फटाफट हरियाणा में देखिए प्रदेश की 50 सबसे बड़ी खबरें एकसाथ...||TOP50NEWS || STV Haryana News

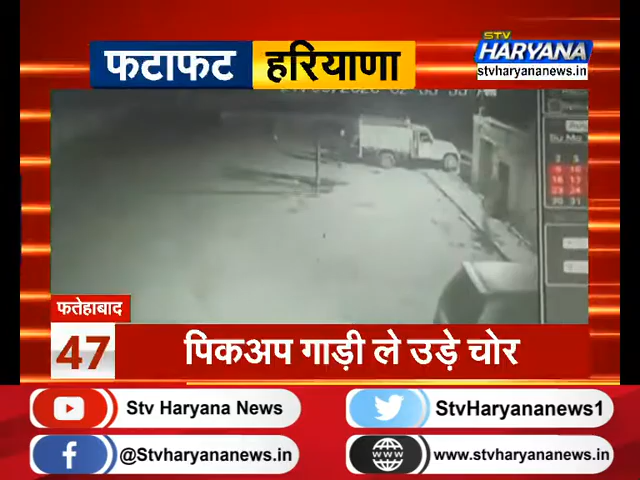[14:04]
चोरी के वारदाद सीसी टीवी केमरे में खैद होगे इसमें दो चोर मकान का ताला पोड़कर पिक अप गाड़ी चोरी करते नजर आ रहे हैं इसके बाद पिक अप गाड़ी मालिक की शिकायत पर पुलिस दोरा महामला दर्ज कर अफ़ती शुरू की रही है